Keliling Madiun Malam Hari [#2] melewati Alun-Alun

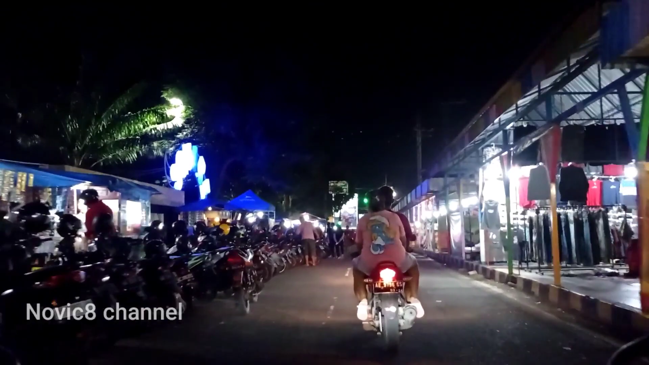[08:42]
Distro baju juga ada ya di sini. Ada jus, ada seafood Korea,
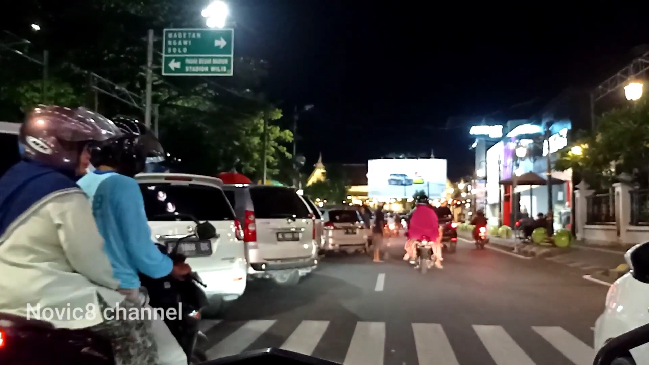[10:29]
Masjid Agung Baitul Hakim ya. Lek.
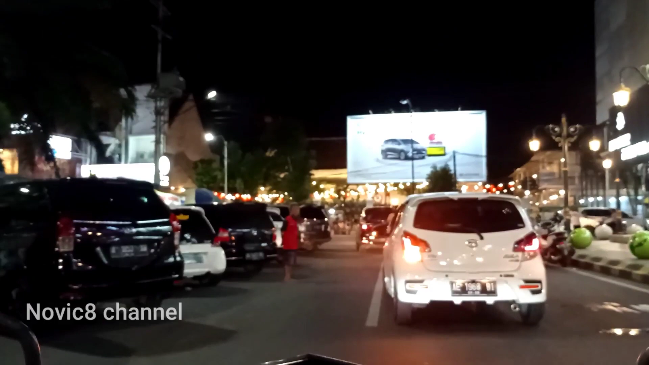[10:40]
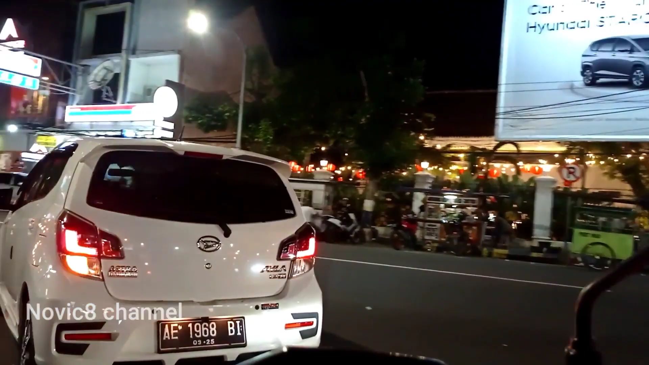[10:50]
Di depan juga ada kafe ya, untuk